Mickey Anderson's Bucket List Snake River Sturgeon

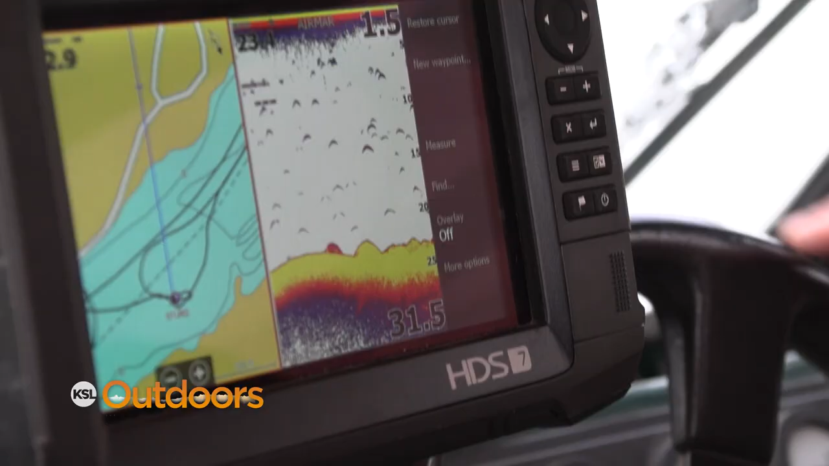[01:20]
I'll bet you money that's a sturgeon.
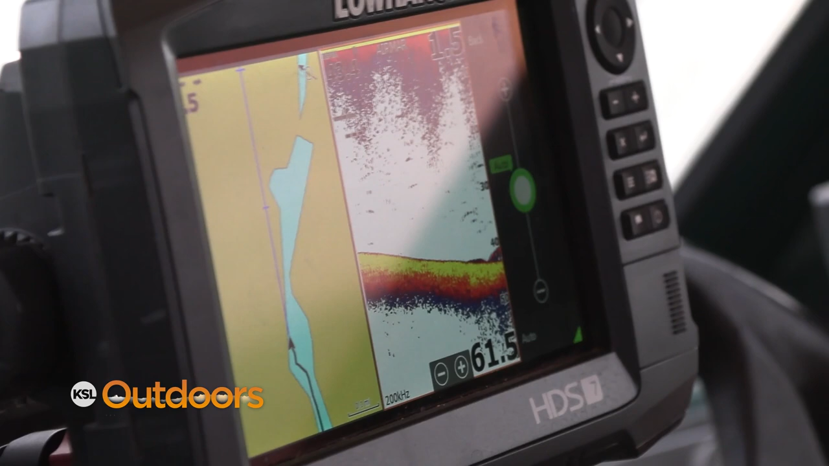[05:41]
There's a fish. That's a good fish right there.